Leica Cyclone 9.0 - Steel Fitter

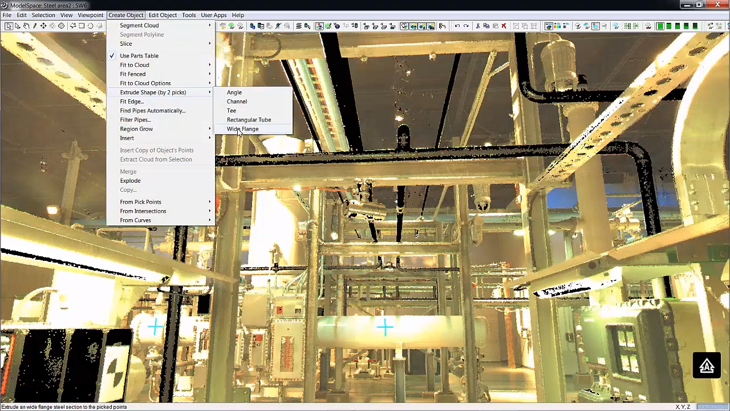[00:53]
But now you simply click at the extents of your steel, let's say here and way up here. And then you go ahead and say create object by two picks of wide flange steel. Goes ahead and grows in between your two picks here.
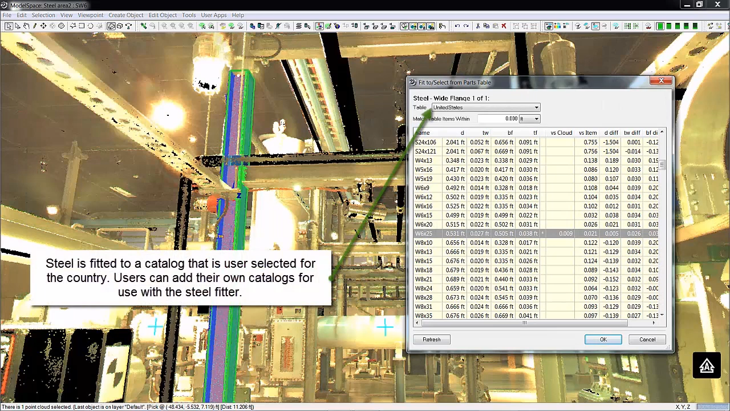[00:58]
It actually shows you what the candidate steel that it wants to
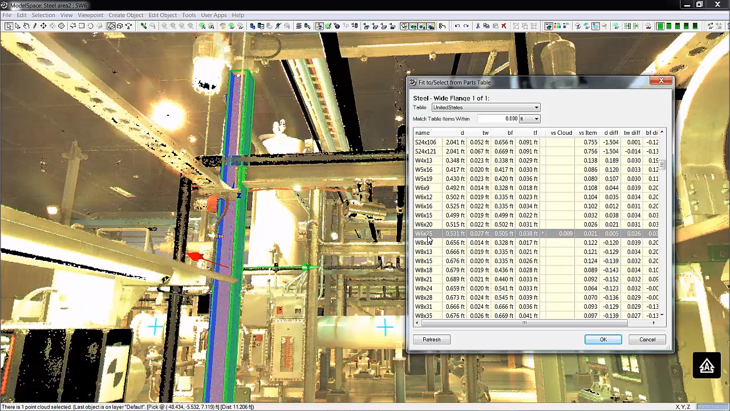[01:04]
input and a catalog here so you can determine the fit quality and the size. Make sure it's the right size wide flange. Say OK and it's placed in the scene.
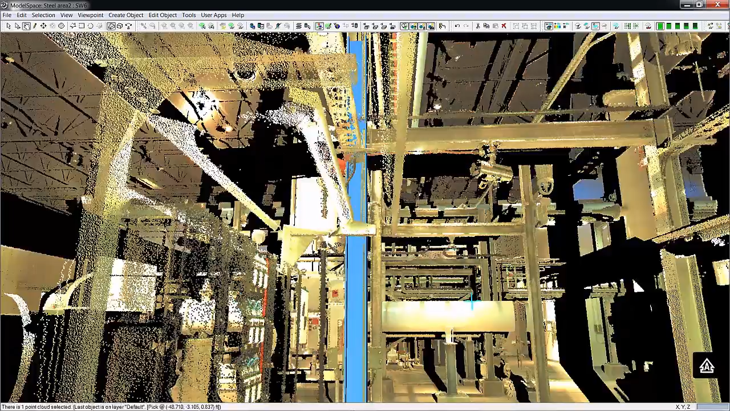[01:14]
Just that quick and easy. Here you go.
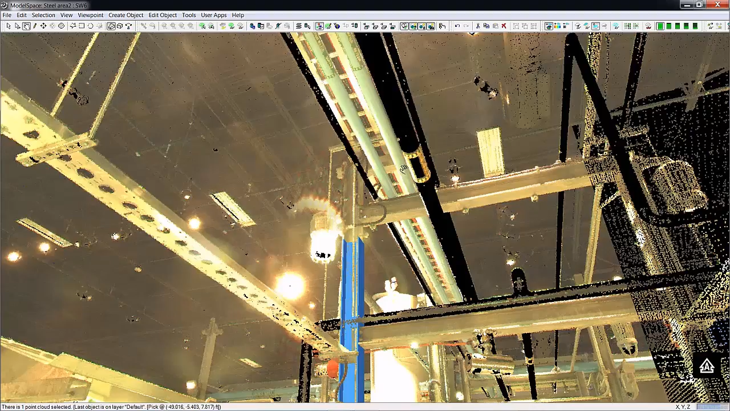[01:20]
So let's go ahead and do that again. And so pick at the bottom and then go ahead and just pick at the top. It extends on the same flange.
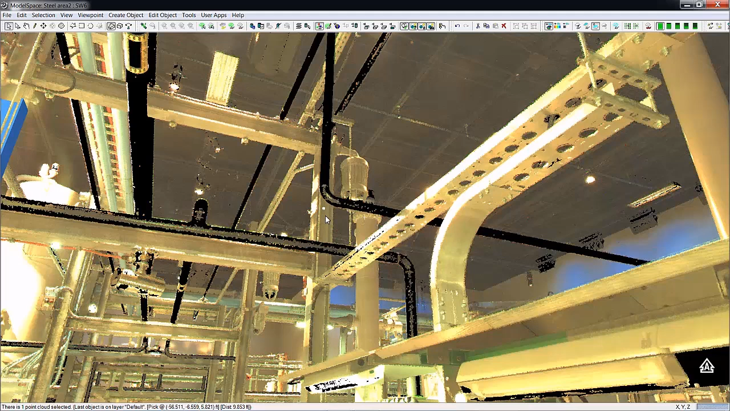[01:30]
It's got to be, I'm sorry, in the same face. It's got to be in the same face. Go ahead, exclude shape by two picks and then say wide flange.
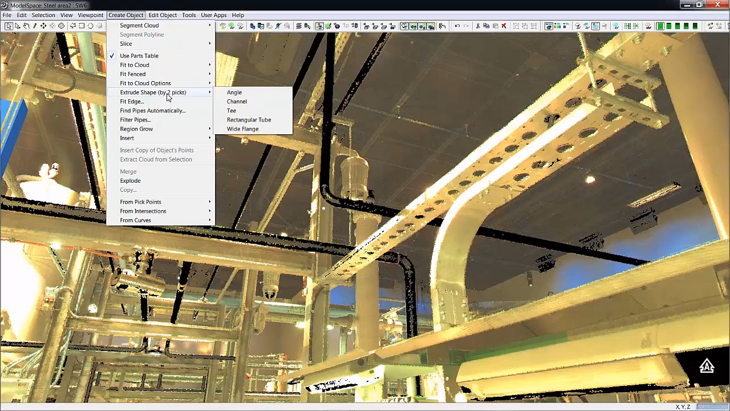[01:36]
Again, you can see the happening.
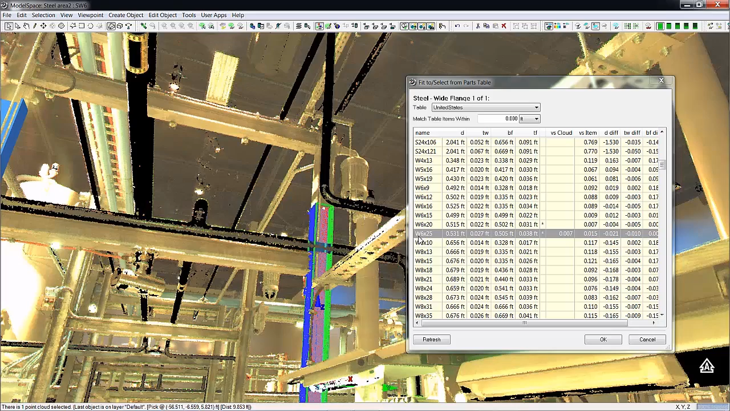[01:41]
It pick the same one, W6 by 25. Put it in there. OK.
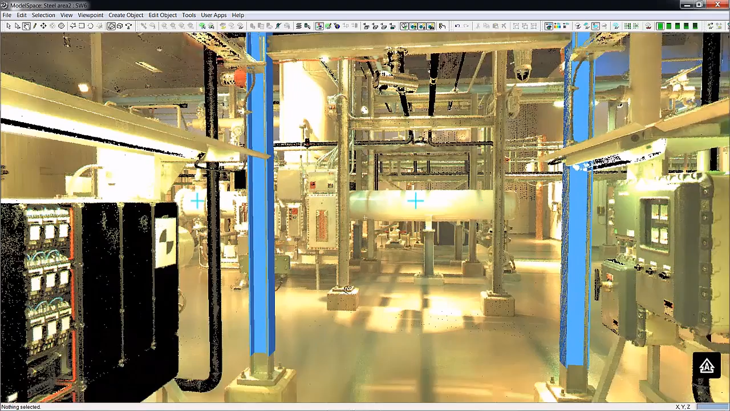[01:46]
So those are just a, are just a wide flange shape. I'm going to go ahead and do some other shapes.
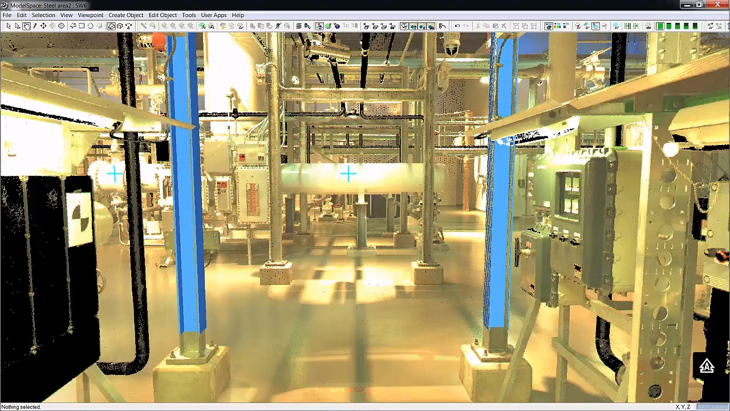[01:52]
I'm going to go ahead and work on this rack right over here. So let me switch model spaces.
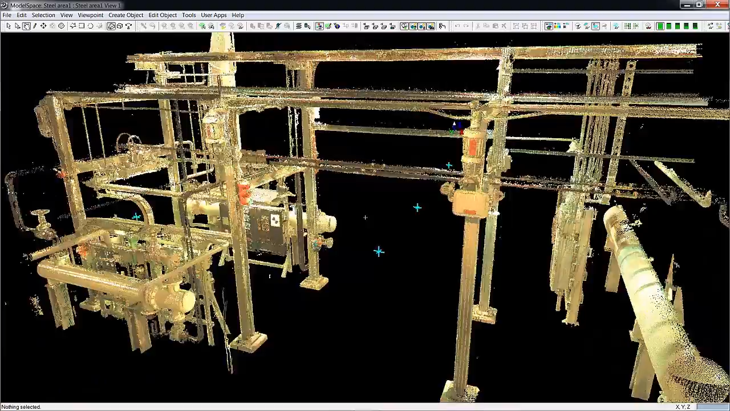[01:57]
OK, here we have a pipe rack that's been cut out of a larger area. It's got a nice selection of steel shapes within it.
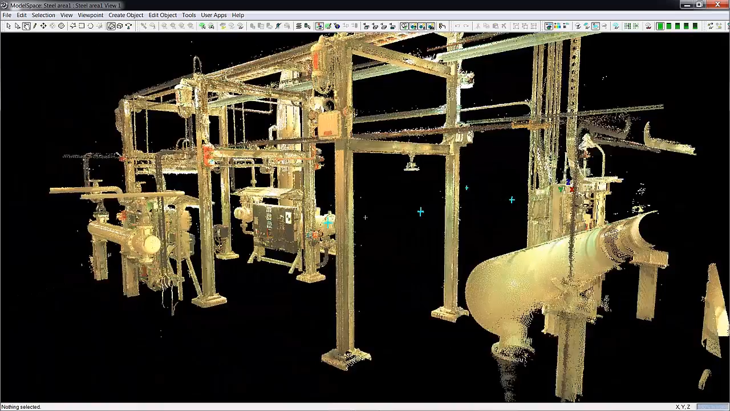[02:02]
And this would be, um, very typical of a, of a job that you're going to want to go ahead and work on.
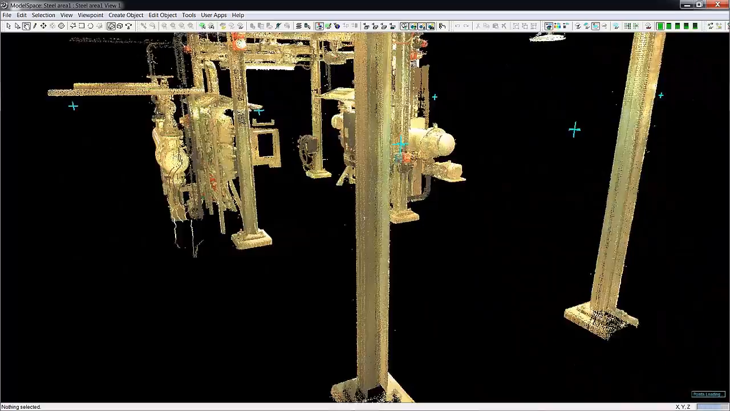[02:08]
Um, so again, you want to pick on the steel on the same face.
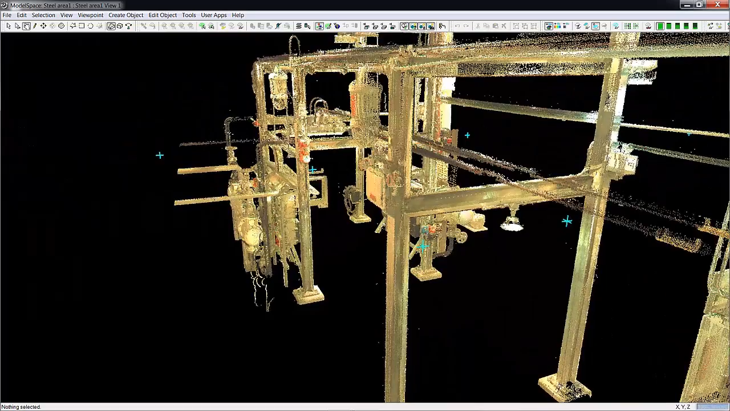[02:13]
So you can pick on the bottom here.
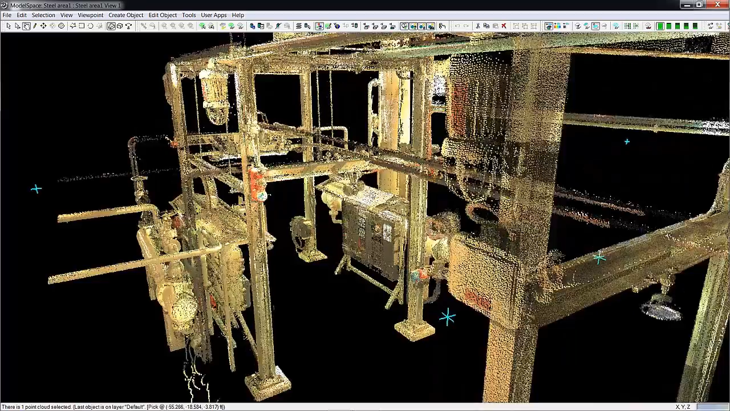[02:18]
And then go in and find yourself the area on the top, right?
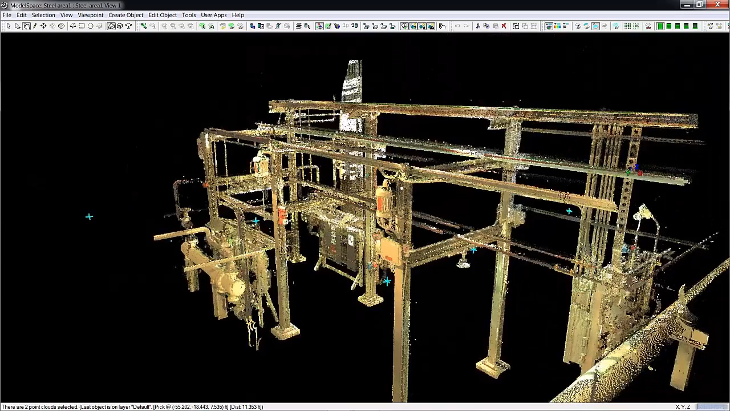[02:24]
And then invoke the command, wide flange. Again, you're going to want to pick your parts table. OK.
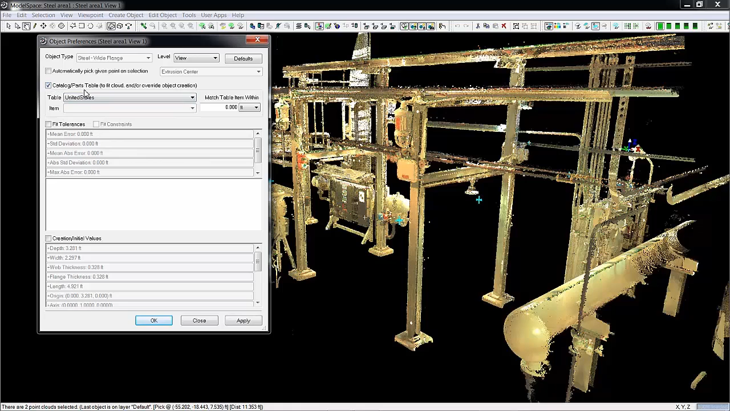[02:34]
We'll fit the parts steel. In this case, it's the United States catalog. And you can see the algorithm work.
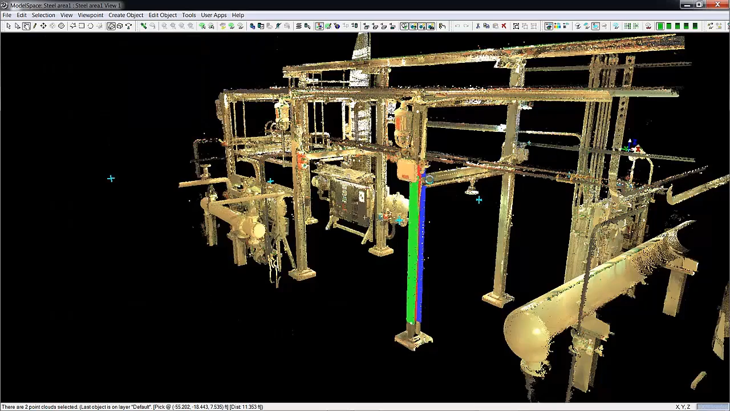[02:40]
It goes right up through all the noise there. Produces that same size flange that we saw before, 6 by 25.
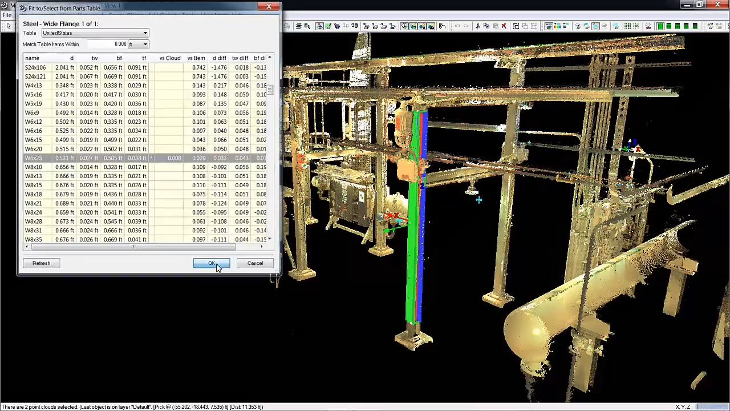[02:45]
And it enters it.
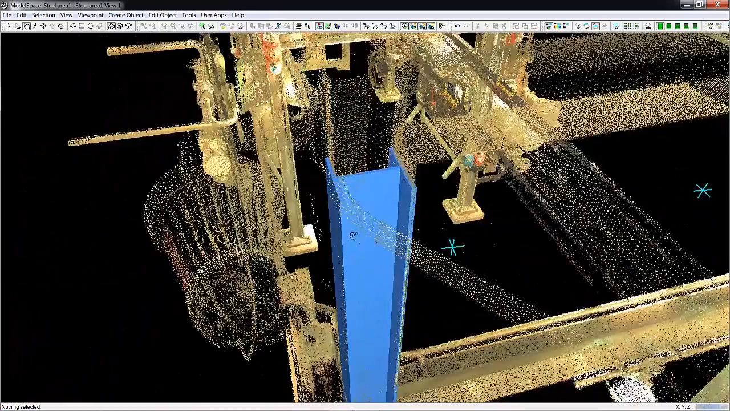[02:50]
So in this case, let me go up here and show you a better view of the fit. So if I pick it, put it on end, and then go to this view. You can see here, this is the view straight down in the steel.
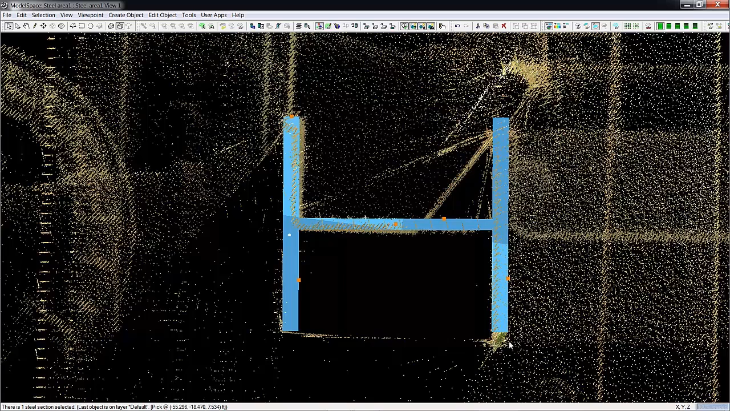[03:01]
And you can see how the point cloud is nicely set against the inserted steel. Very nice, very accurate. OK. So let me go to this other side of this rack and find a cable tray.
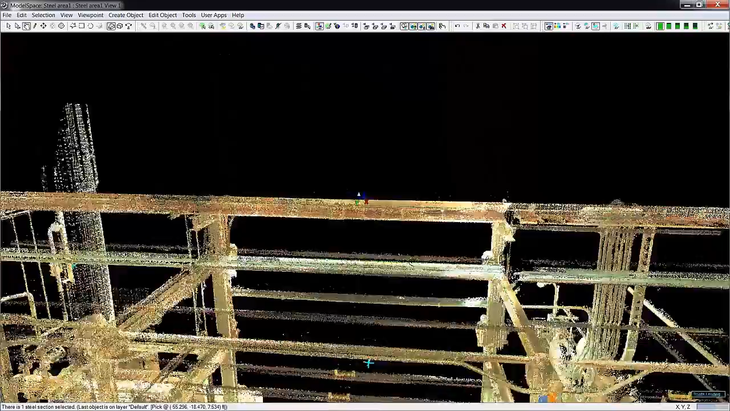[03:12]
Now, we can make cable trays by virtue of the fact that they're shaped like channels.
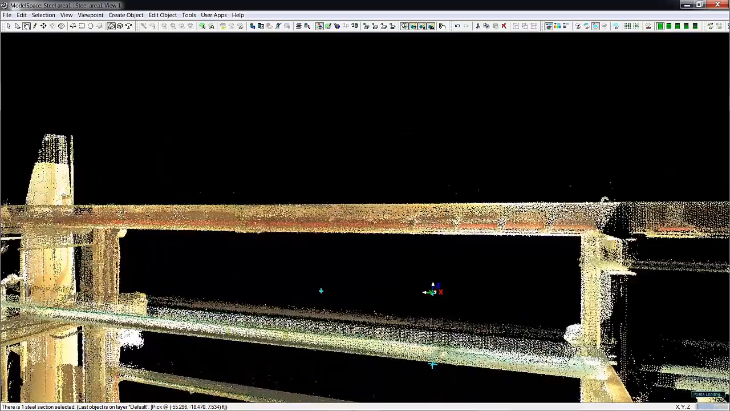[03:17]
So I'm going to go ahead and pick two points here on this, on the same side of this cable tray. I'm going to go ahead and make a channel. It's going to ask me for the catalog again. I'm going to use good old U.S. there. Say OK.
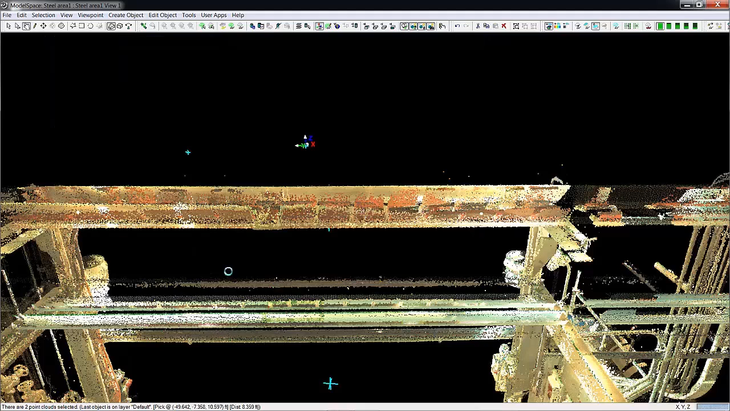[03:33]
And it's going to go ahead and see. It's going to grow it right down.
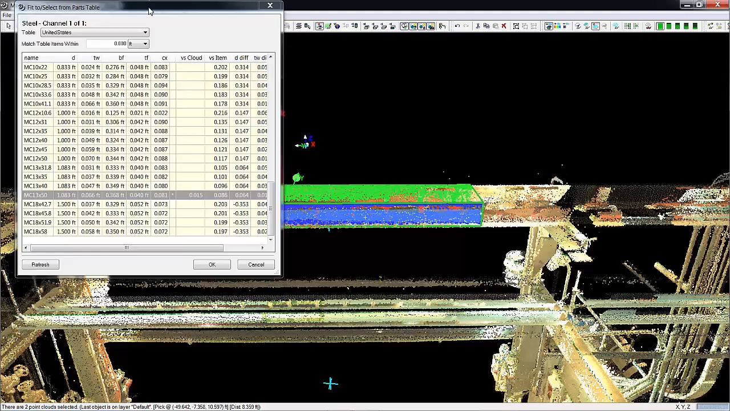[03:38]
Fit the closest channel. Now, admittedly, channels aren't cable trays. So you can, the fit is good though.
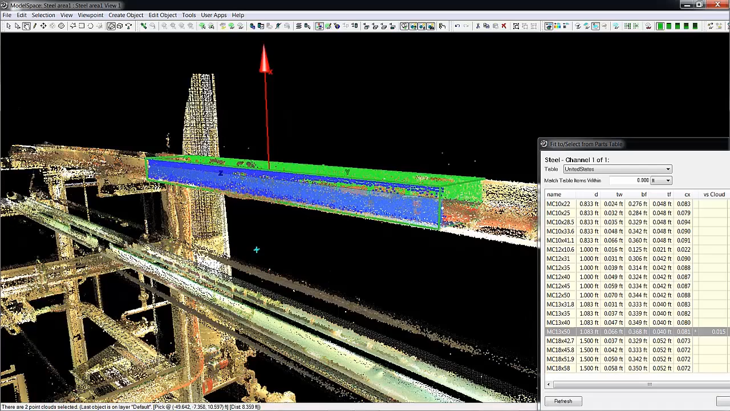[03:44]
And we can just adjust the extents here. And I'll show you a size cable. I'm sorry, a channel that got fit. You can say OK to that. No problem on the fit though. You can go up to it.
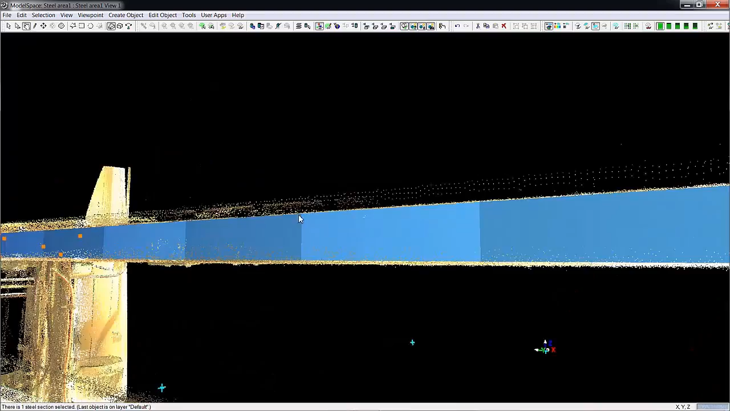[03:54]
And since they're parametric objects, you can always pick on them and decide which way you want to manipulate them.
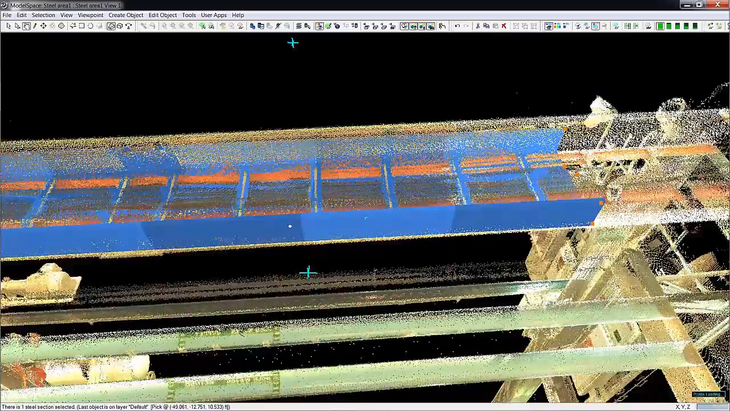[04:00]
So there's its fit there and the cable.
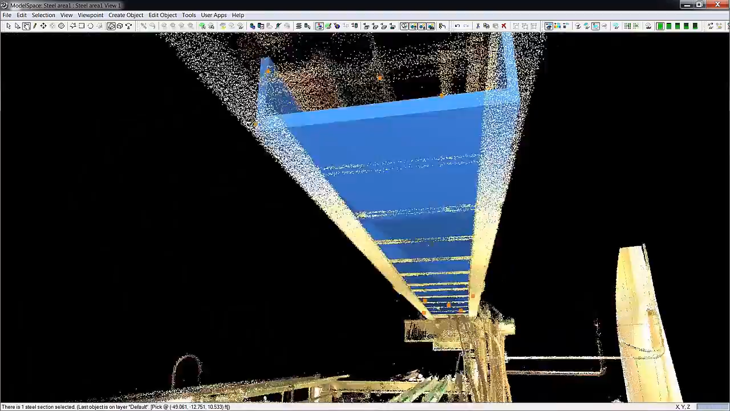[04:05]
So down here is a good example of another type of channel we can fit.
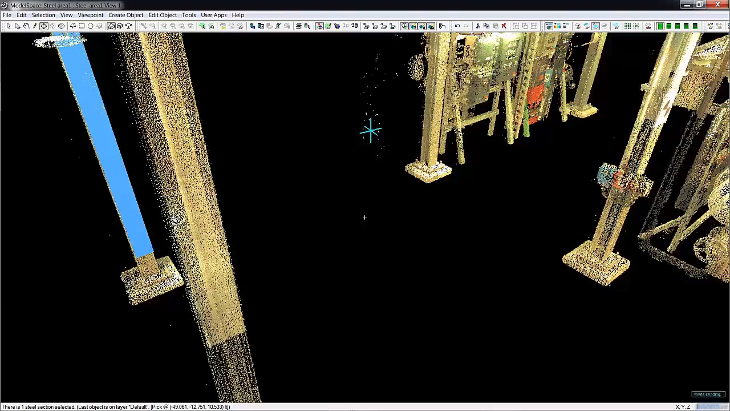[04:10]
And these are support channels. You know, these are all over the place.
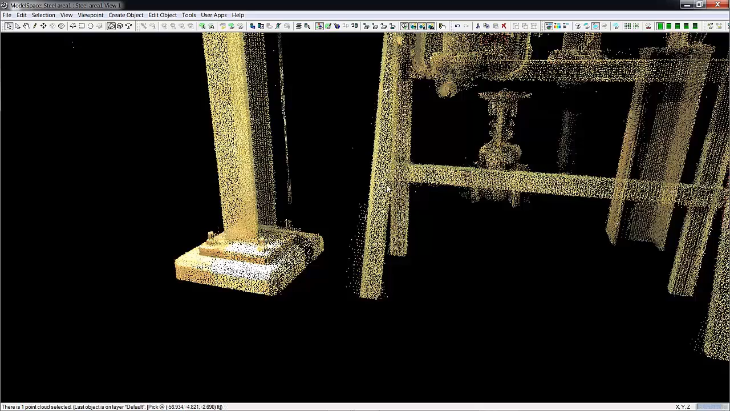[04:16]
You can just pick on two picks again, shape, channel.